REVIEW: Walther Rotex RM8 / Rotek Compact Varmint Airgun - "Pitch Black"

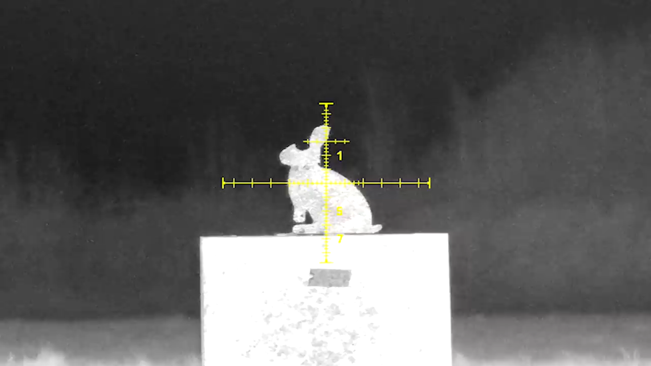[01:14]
that what I'm after sees and hears me coming from the next county. So I have gone full south night vision with a PARD NV-008 LRF on top.